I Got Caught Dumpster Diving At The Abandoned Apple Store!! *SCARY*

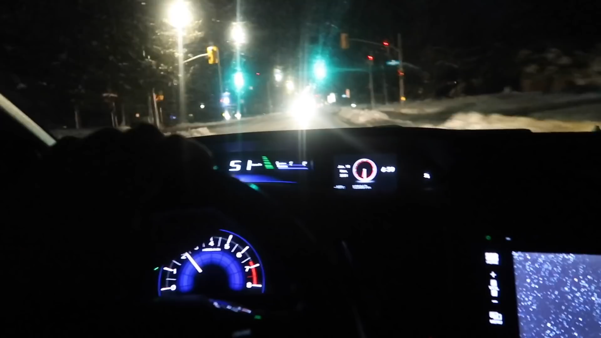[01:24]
The fact that they know where I live is just scary, so I gotta end this before they start something, you know what I mean? Right now we're like 15 minutes away, so once I get there, guys, I'm gonna pick up the camera and we're gonna start dumpster diving.
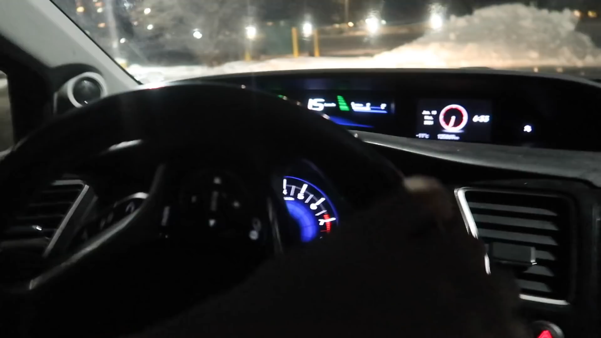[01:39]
All right, guys, we're literally pulling up to the abandoned Apple store dumpster. Oh my god, it's right there, guys.
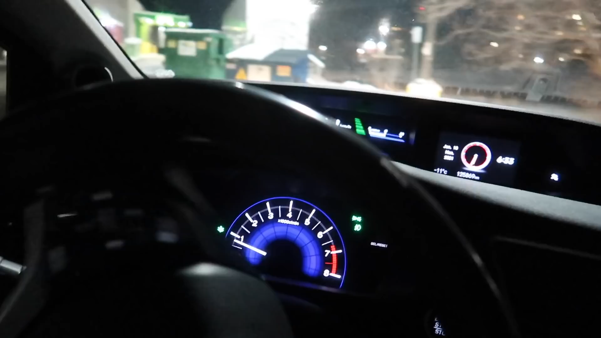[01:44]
All right, this is actually creepy. Oh my god, it's actually closed this time. All right, guys, I'm gonna get out of the car and start dumpster diving. All right, guys, I just got here.